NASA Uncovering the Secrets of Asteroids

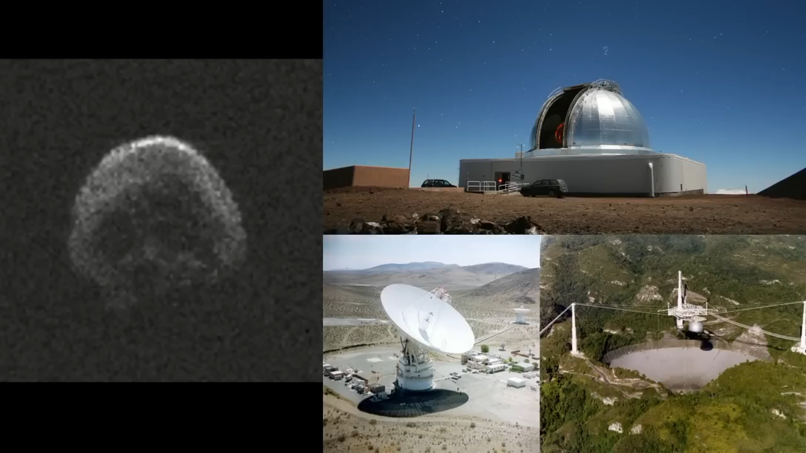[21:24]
Most of them will pass by harmlessly, but we're looking for one that might cause us more of a problem. Back in October of last year, the PanSTARS project discovered an object designated 2015 TB145, which was a fairly sizable object. It turned out to be about 60 meters, 600 meters, I'm sorry, 600 meters across. And the first images that we got of it that you see up there on the left, it was close approach to the Earth was on Halloween Day.